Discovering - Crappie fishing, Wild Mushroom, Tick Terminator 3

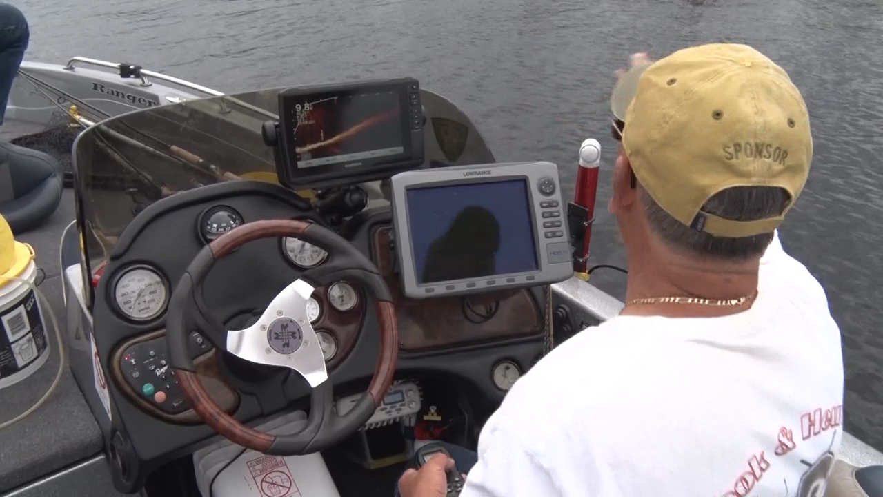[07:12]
And if I do this, it'll switch modes.
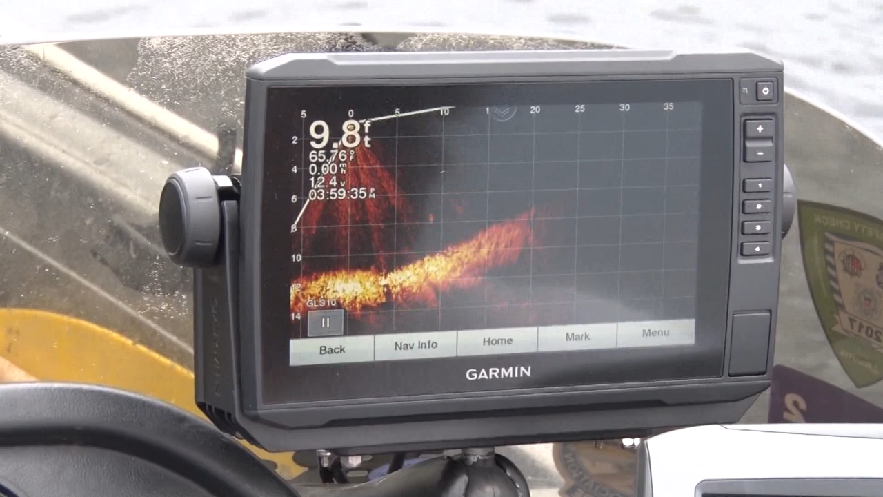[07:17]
On screen: depth 9.8 ft
What I'm doing is I'm just lifting it up out of the water there. So, and it'll go into forward facing rather than down facing.
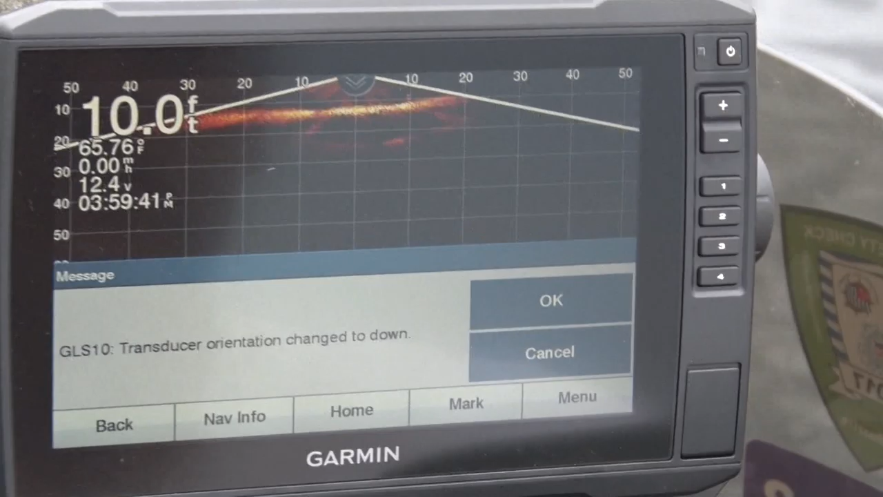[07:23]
On screen: depth 10.0 ft, water 65.76°F
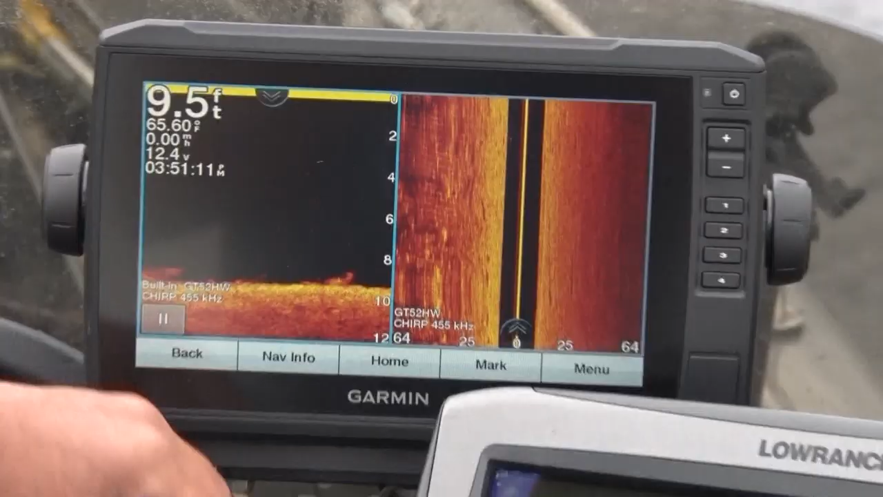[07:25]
On screen: depth 9.5 ft
This is traditional clear view and side views.
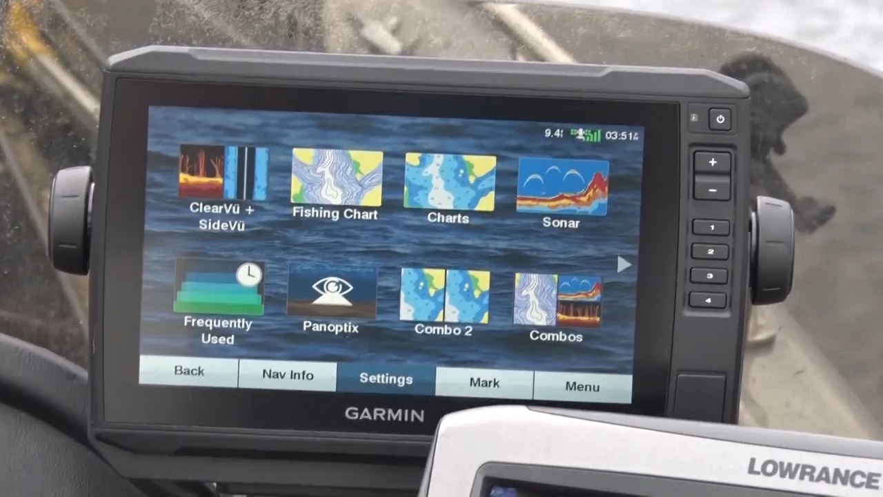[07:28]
Go to traditional sonar.
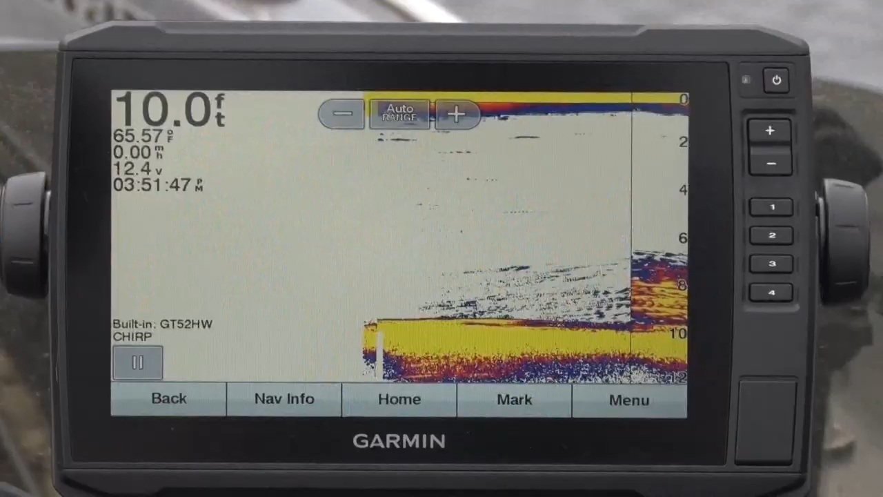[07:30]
On screen: depth 10.0 ft, water 65.57°F
That's what everybody's used to looking at.
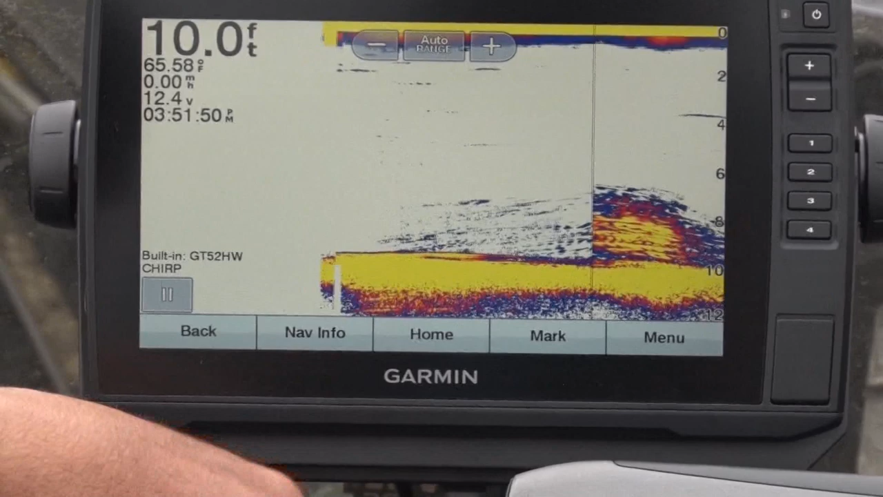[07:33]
On screen: depth 10.0 ft, water 65.58°F
So this probably is a fish. Could be air bubbles, but there's some red in here,
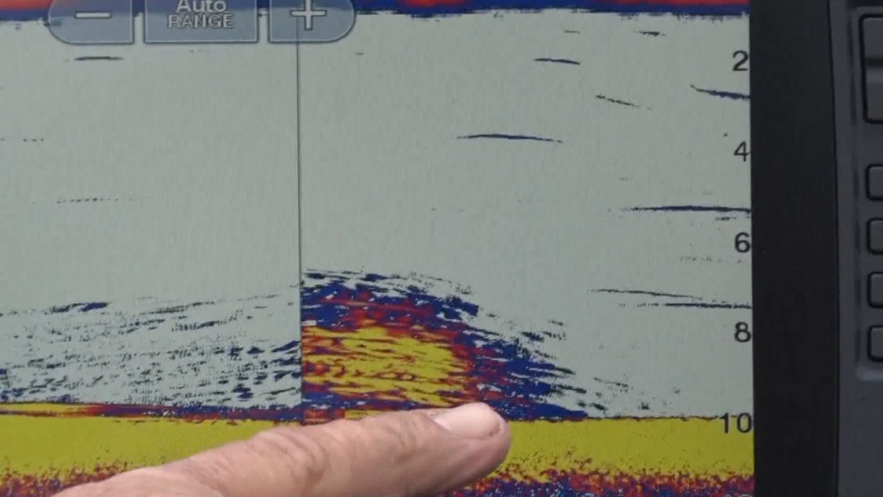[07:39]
so it probably is some suspended fish that are below the back of the boat in 10 feet of water.
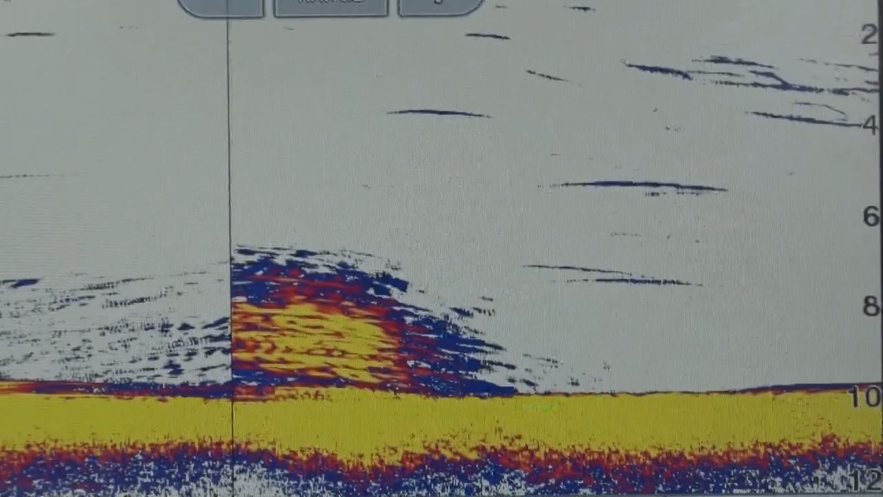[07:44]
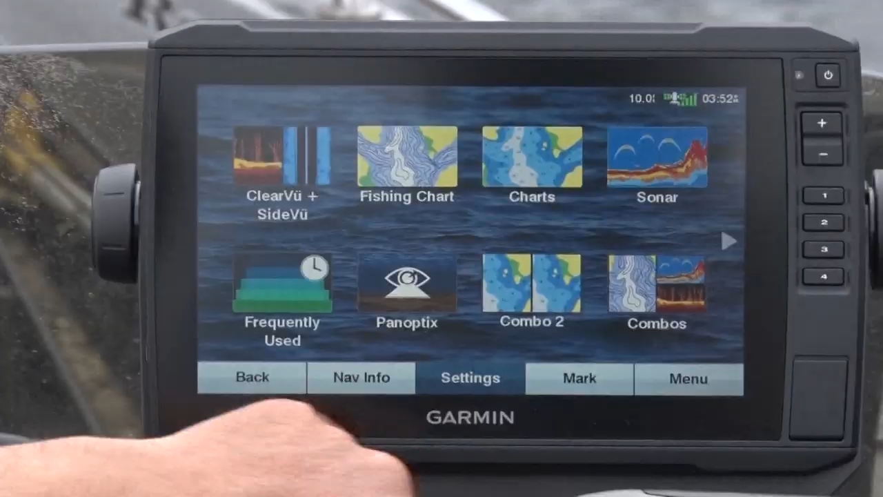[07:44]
And go to Panoptics. It gives it a whole new perspective.
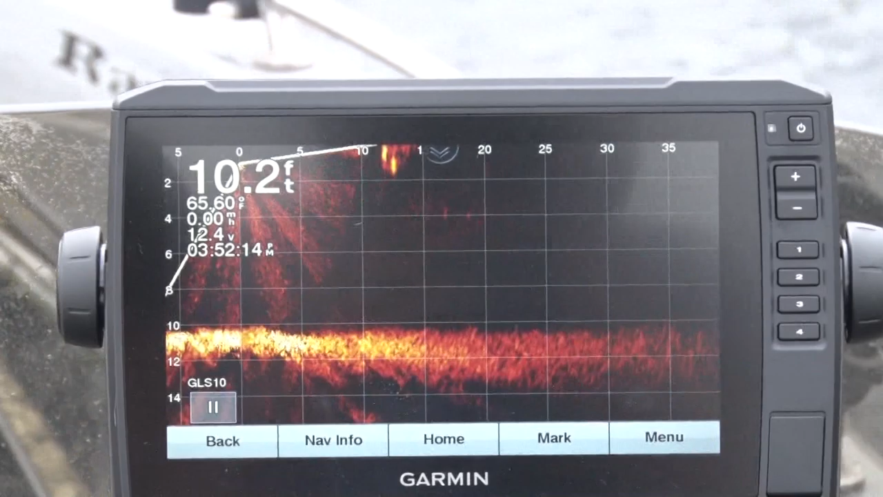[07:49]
On screen: depth 10.2 ft
That's facing behind the boat now.
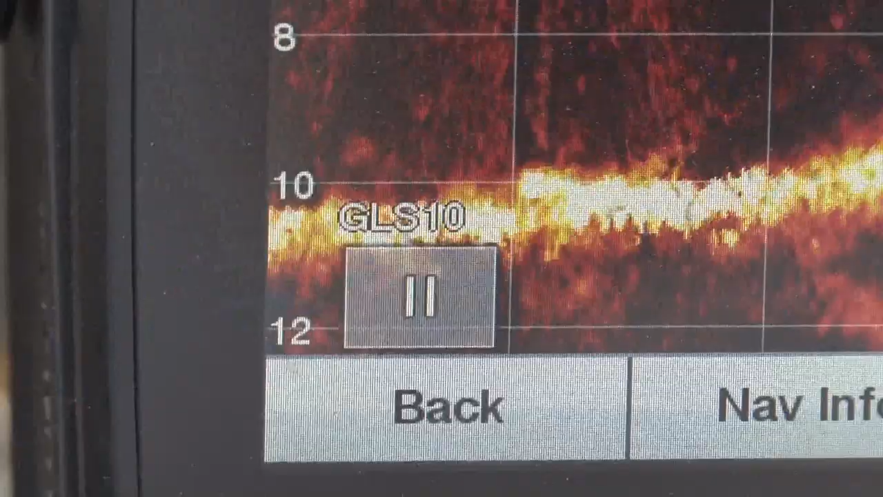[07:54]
If we turn it this way, we're showing the depth below the boat, it's 10 feet down.
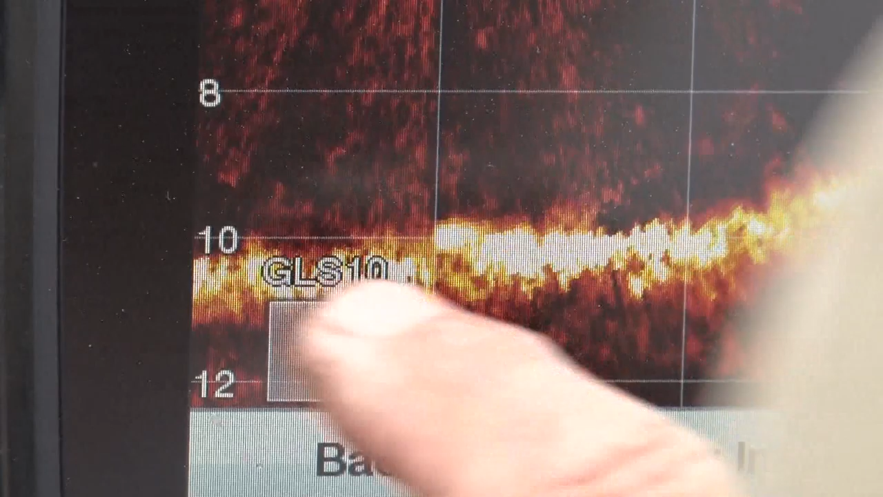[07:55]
As it goes and the bank comes up here,
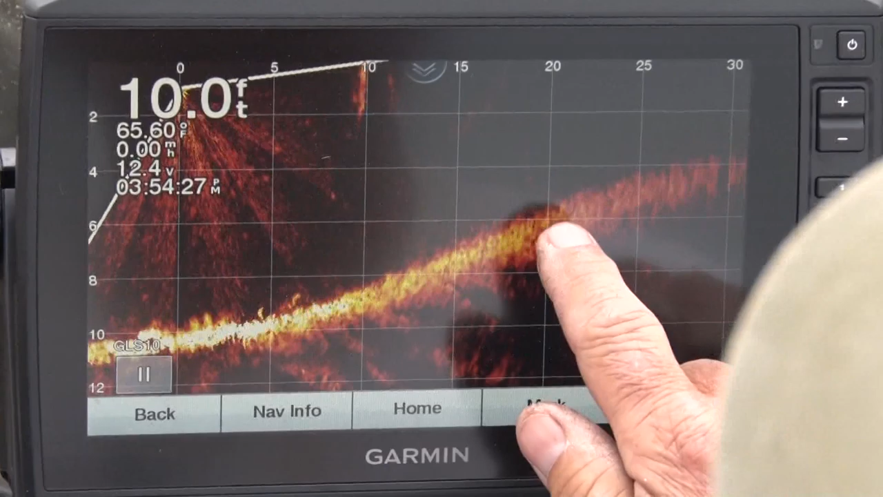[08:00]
On screen: depth 10.0 ft, water 65.60°F
this is at 6 feet, and this is at 4 feet, 30 feet away from the boat.
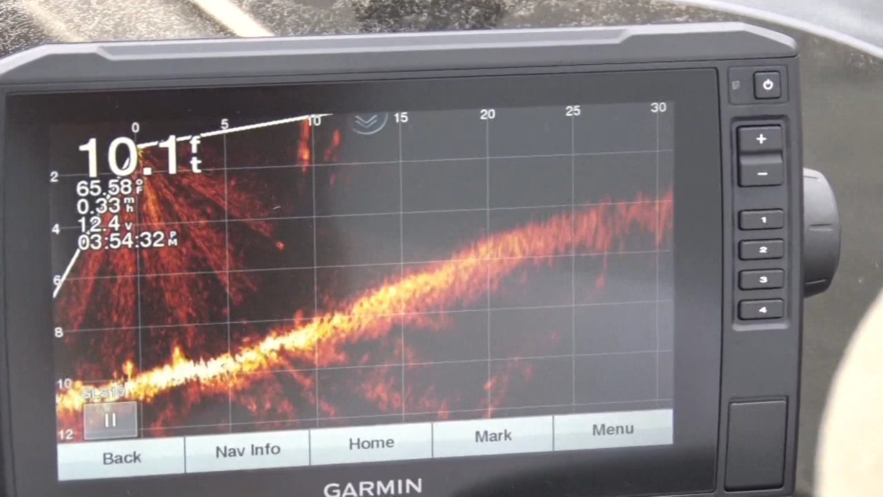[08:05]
On screen: depth 10.1 ft, water 65.58°F, speed 0.33 mph
We were watching on head-to-head fishing. Guys were using this in the Fox River.